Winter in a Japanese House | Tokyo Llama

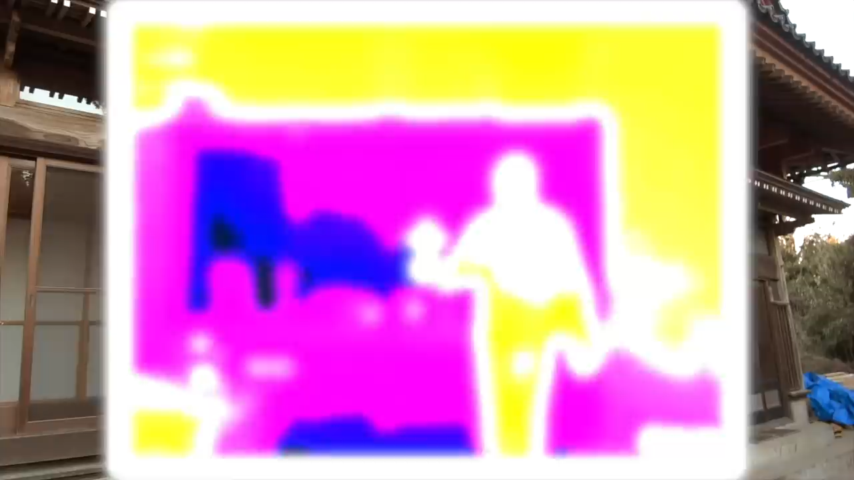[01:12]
So I got myself a thermal camera, an infrared camera, and it's quite interesting to see where all of the cold is coming from.
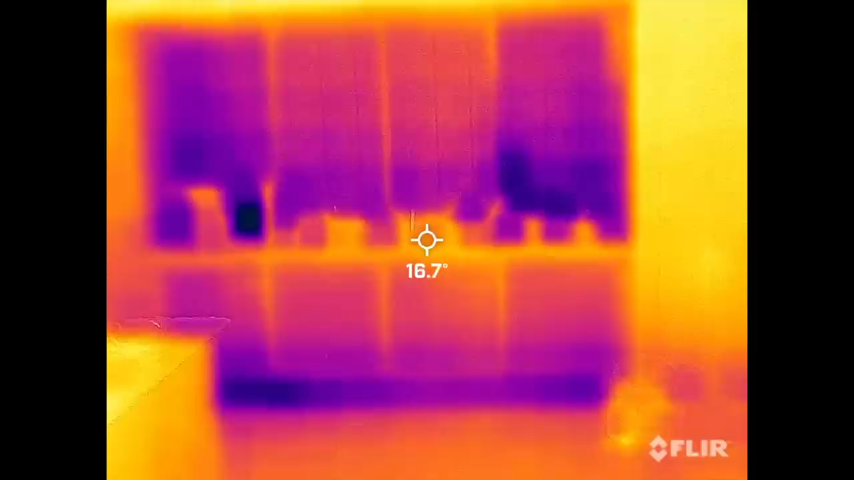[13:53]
that's a problem as you can see, and that's because it's completely uninsulated.
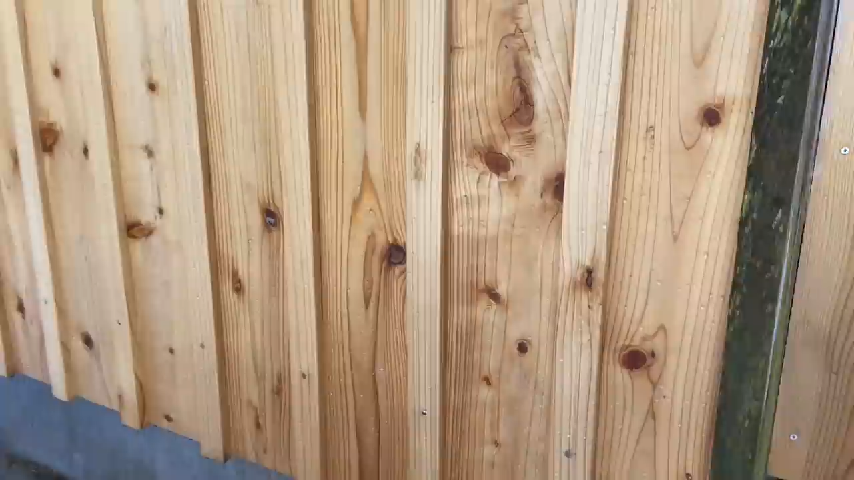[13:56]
I'm happy with the walls.
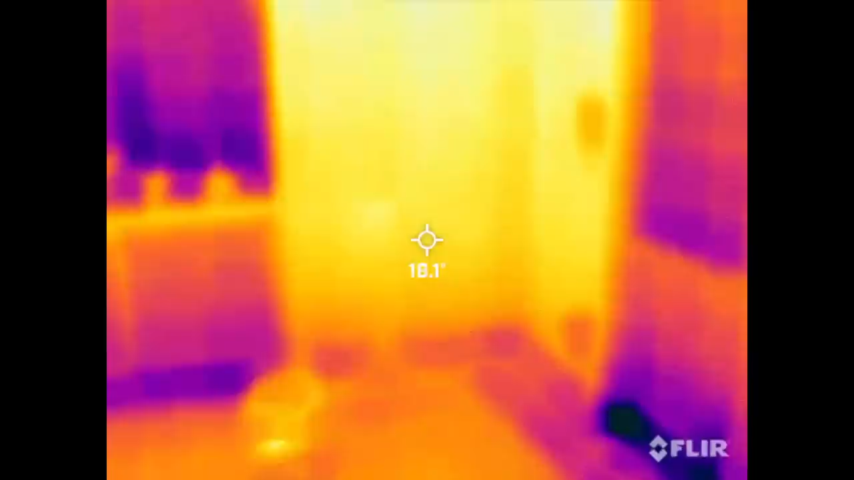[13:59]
The insulation seems to be doing a pretty good job, and the floors look fine too.
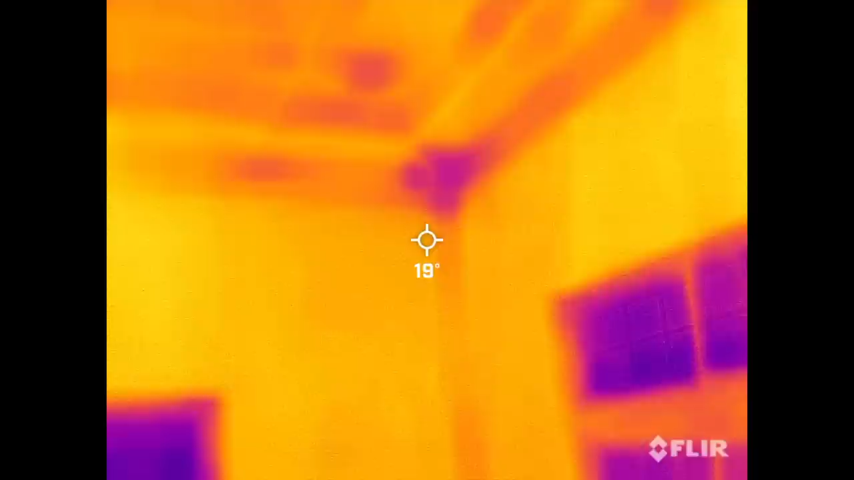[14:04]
That ceiling has insulation, but it's the original insulation that came with the house, so it's pretty old.